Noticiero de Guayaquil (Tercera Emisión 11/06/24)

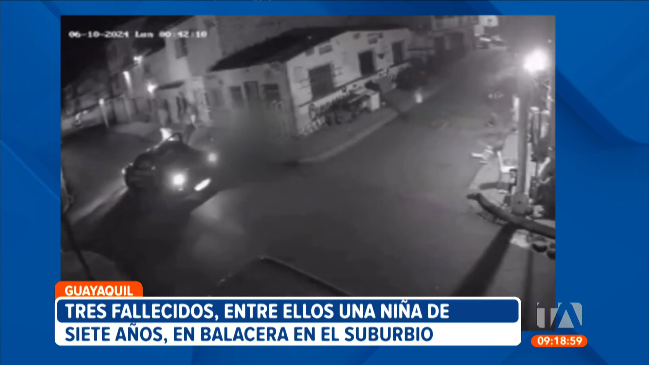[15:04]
entre ellas una niña de siete años quien se convirtió en una nueva víctima colateral de la violencia en el país. La policía capturó a cuatro sospechosos. Cerca de la una de la mañana de este lunes, los sicarios, según la Policía Nacional, integrantes de la estructura delictiva Los Lobos, a bordo de este carro negro captado por cámaras de seguridad, sacaron por las ventanas los fusiles y con el carro en movimiento.
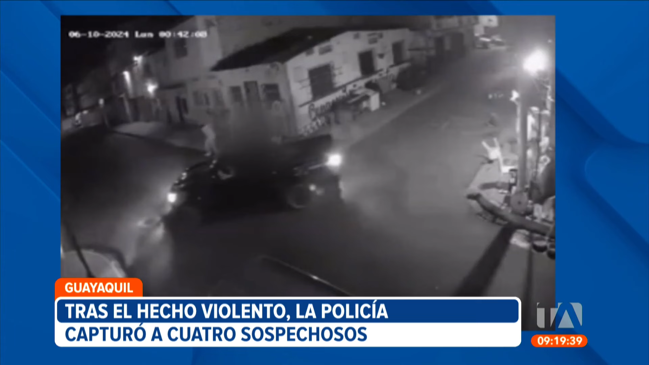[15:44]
Y los demás de la moto ya vinieron y comenzaron a disparar. Le dan como, como, ocho, nueve personas.